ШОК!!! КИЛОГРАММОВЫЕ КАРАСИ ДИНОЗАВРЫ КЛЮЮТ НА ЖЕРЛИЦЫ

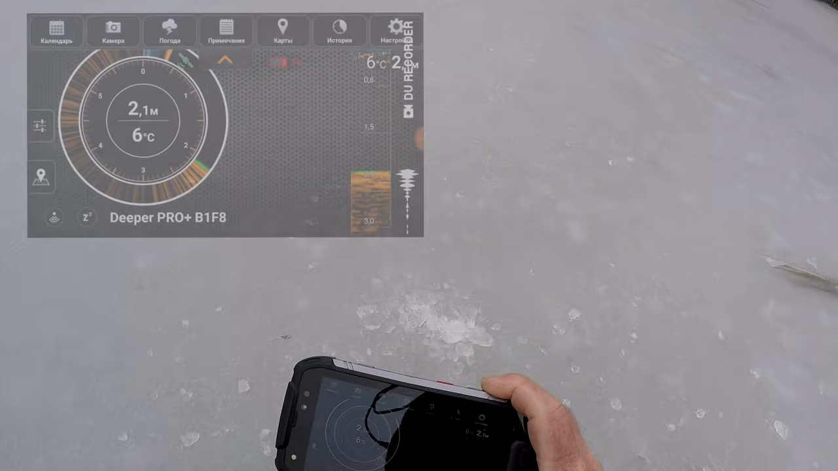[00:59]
On screen: depth 2.1 m, water 6°C
Посмотрим, что нам скажет дипер. Блин, батарея почти разряжена, 1%. 2 метра.